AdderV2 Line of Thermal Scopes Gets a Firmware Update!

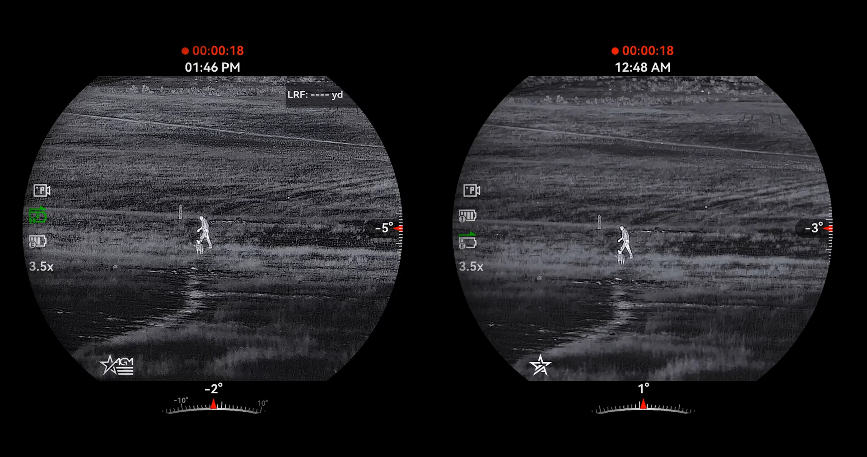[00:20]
It's not something that's available in the menu It's just activated at all times where you'll really see this shine with the old firmware is At your
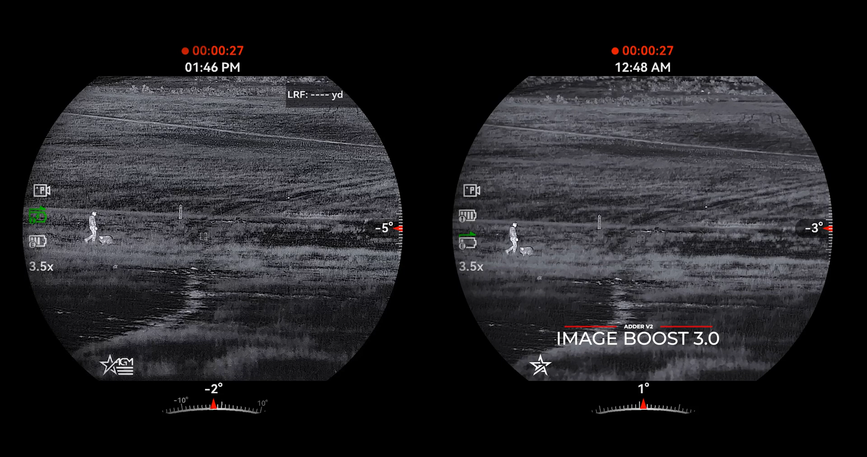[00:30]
higher edges of the magnification range it provides a little less noise in the image and it's a little more stable So you kind of get that same at least stability of the clarity throughout You're still going to get some of that pixelation as you zoom which you do with all
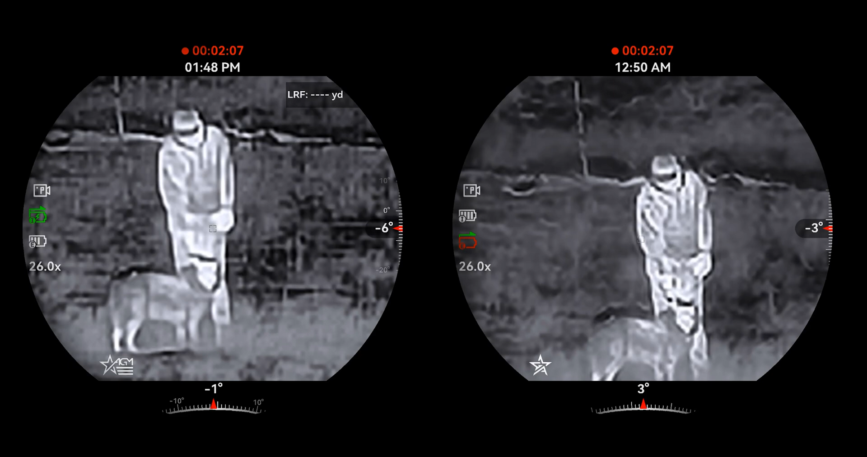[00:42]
digital zoom But it's going to be a much more stable engine stable image at the higher range of that magnification A couple other things is we've also got some more options in your
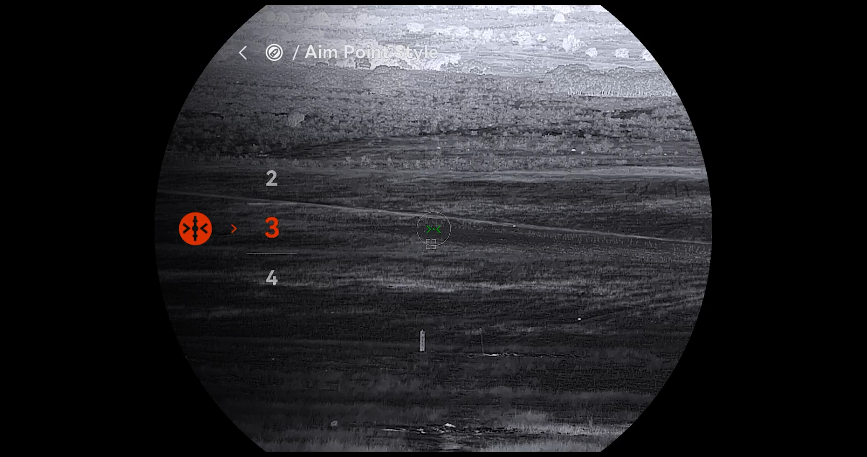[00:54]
bdc aiming point style So you'll have a couple different options there We've also